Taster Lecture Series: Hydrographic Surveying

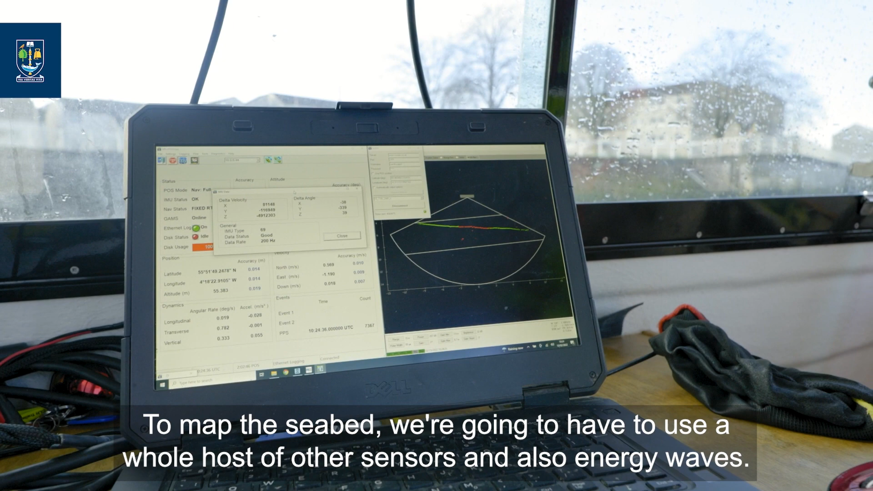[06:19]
The energy waves that we use for positioning,
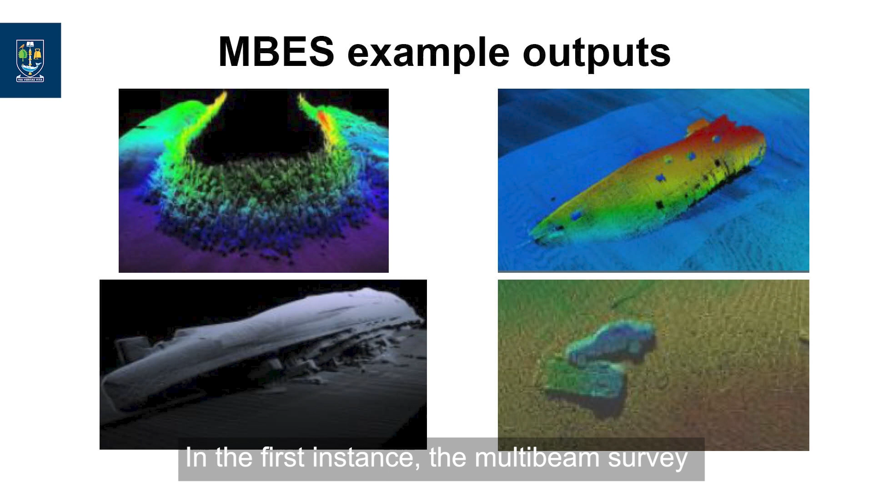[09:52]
In the first instance, a multi-beam survey captures an initial swath directly underneath the vessel. Now, when the vessel is moving and logging survey data in a particular direction,
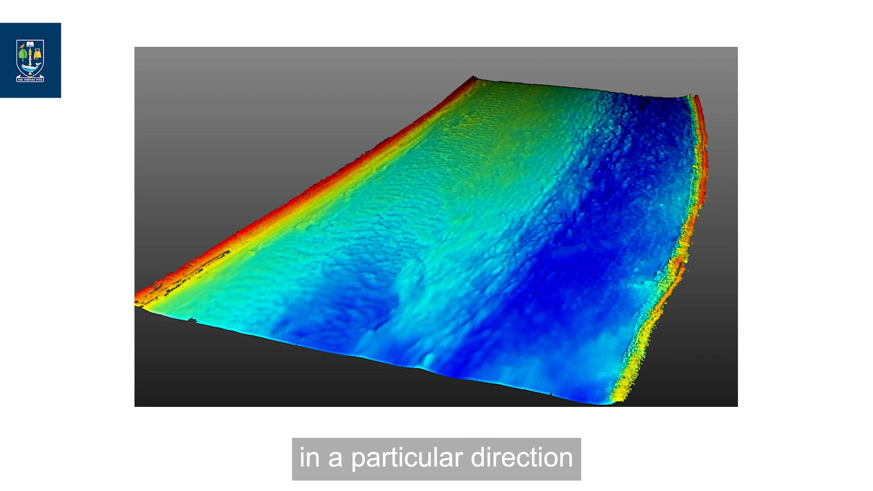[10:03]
those individual swaths accumulate and eventually build
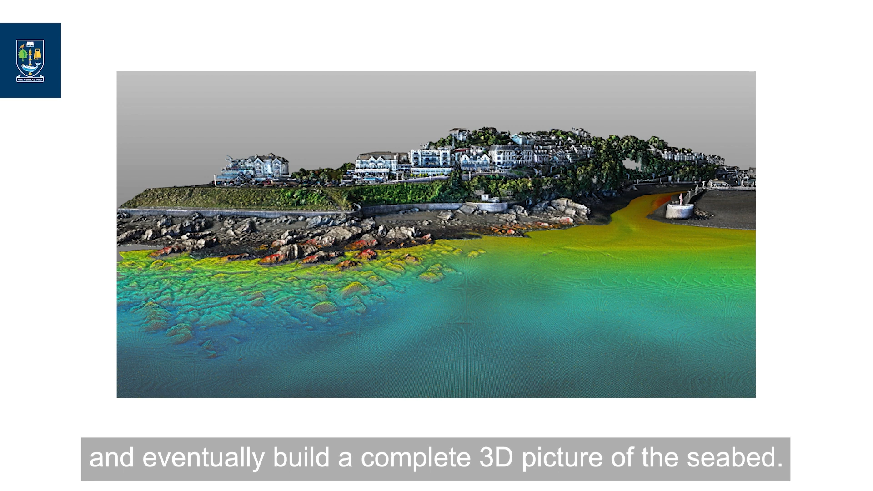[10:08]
a complete 3D picture of the seabed.
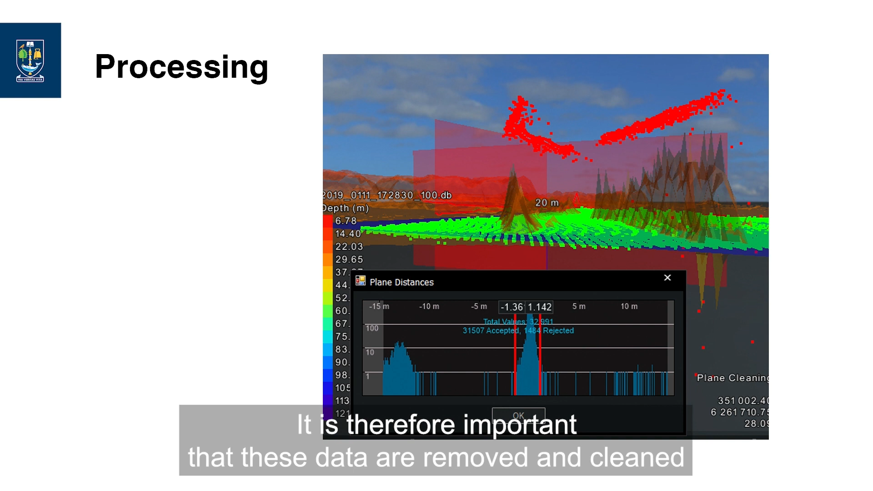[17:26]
It is therefore important that these data are removed and cleaned before the final map and model product is produced.